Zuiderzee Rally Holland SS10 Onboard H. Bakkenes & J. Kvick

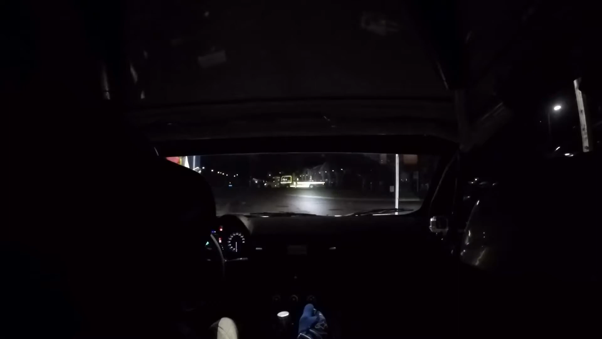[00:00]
4, 3, 2, 1, go. In link 7, in rechts 7, 170, late in, rechts 18, hochkort. Late in, rechts 18, hochkort. 130, rechts 25,
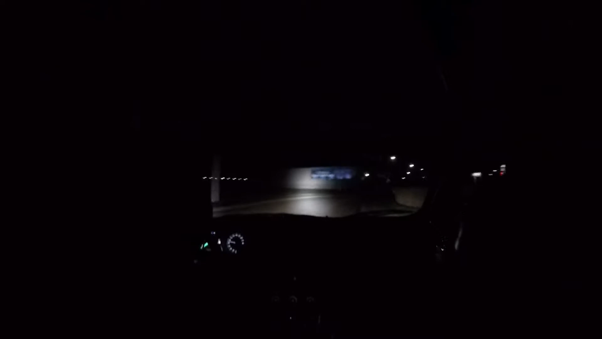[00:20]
rechts 25, in rechts 15, 200, rechts 27, hochkort. By the right side, all the way go, rechts 27, hochkort. 100, rechts 25, rechts 25, board, rechts 7. 150, late in, rechts 18, hochkort.
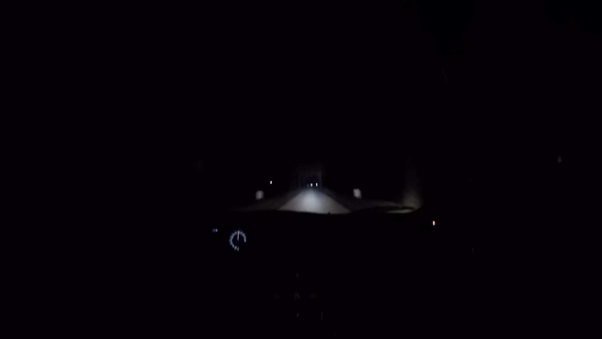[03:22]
Past the white balls, pass the white balls, and then break at the right trees, in links 16, in links 16, you break early, in links 16, 150, 150, 150, rechts 31, sec. Rechts 31, it's sec, it's sec, 350, 350, break 40 meters before rotwit, break 40 meters before rotwit, link 16 sec, before rotwit break, in links 16 sec.